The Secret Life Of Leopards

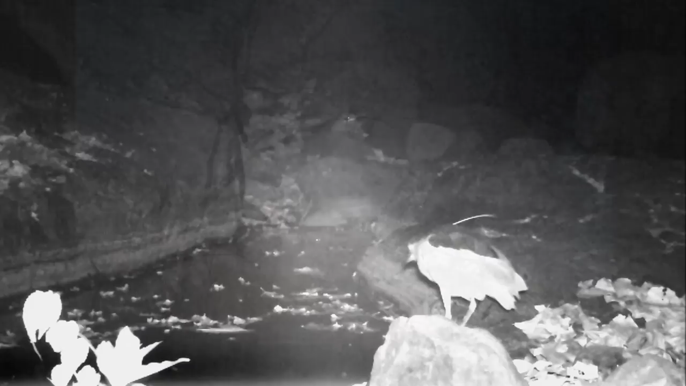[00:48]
The night heron, the small Indian civet,
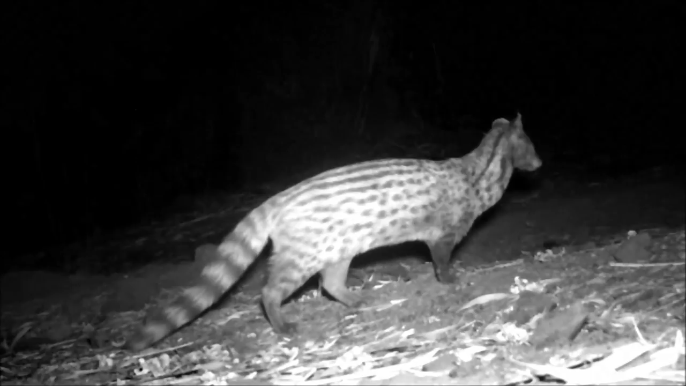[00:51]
all sorts of animals start moving out in search of food.
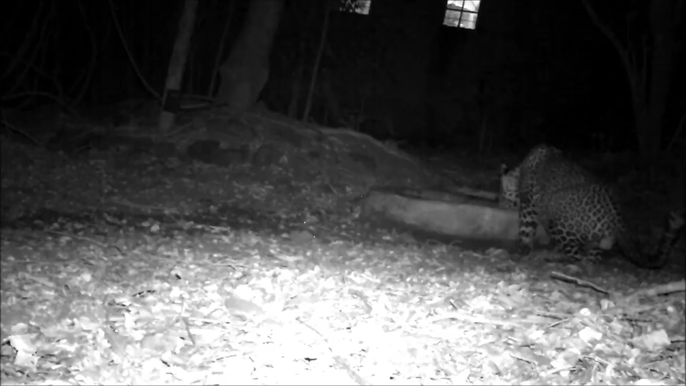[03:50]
At the very next moment, you see him running away. And the reason for running becomes crystal clear when the window opens and two heads pop out. Leopards tend to run away at the sight of humans.
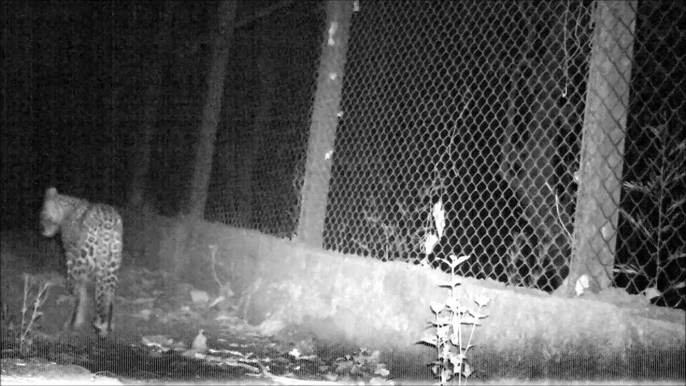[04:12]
This big cat has adapted itself very well to the city life.